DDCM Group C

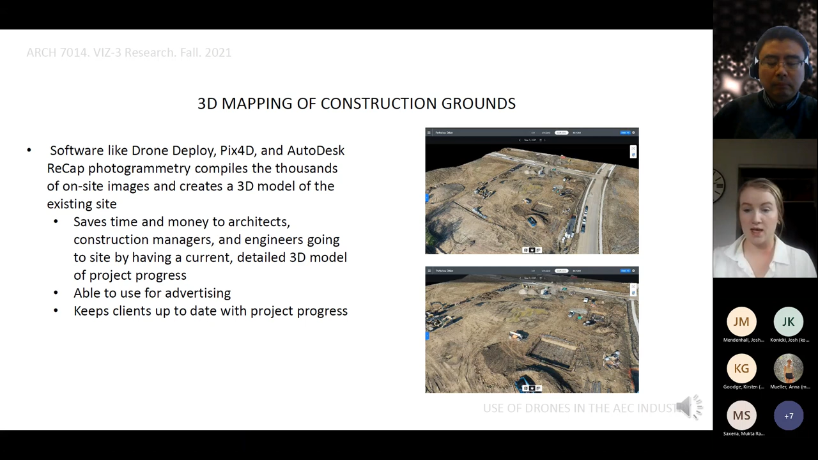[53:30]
that's happening without actually having to go to the site and they have a pretty detailed image of it
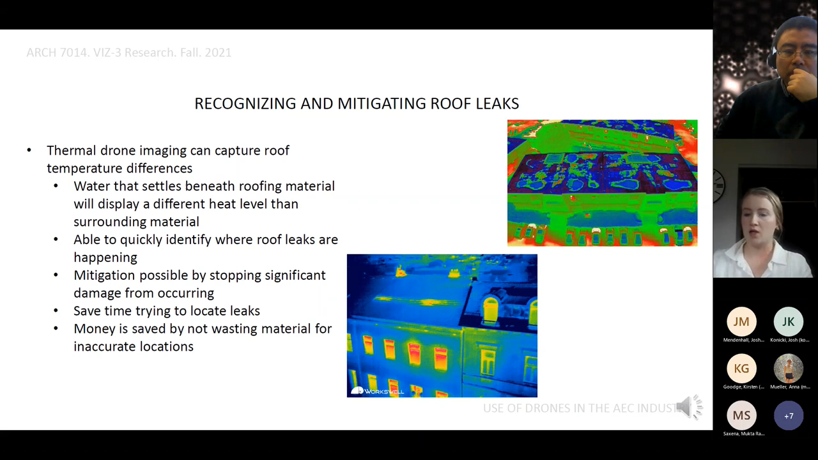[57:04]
represents water um so you can start to begin to see um where your leaks might happen and if you're having issues um what might be happening and how you need to mitigate that and uh catch leaks before they actually happen and then you can also use topography mapping so basically takes the topography and um it creates you can create a dxf file and input this into revit and start to work your revit model off of the topography mapping so that's um kind of gone over in my um